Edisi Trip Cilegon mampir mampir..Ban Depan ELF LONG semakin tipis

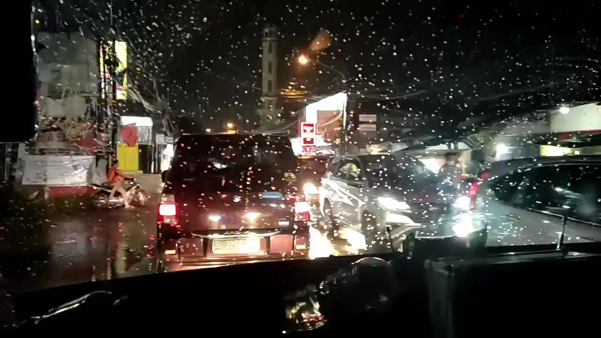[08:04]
Bismillahirrahmanirrahim. Ini jalan menuju ke pintu tol Jatiasih. Cukup padat ya. Tadi pas masuknya apa? Keluar dari tol Jatiasih masuk ke Villa Nusa Indah macetnya. Cukup lama, ada 1 jam tadi ya.
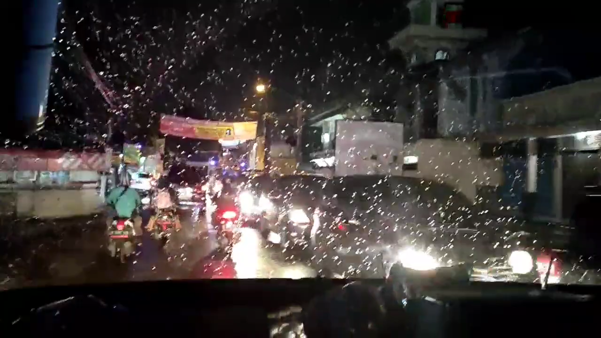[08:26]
Padahal hanya jarak 2 km tapi ada 1 jam.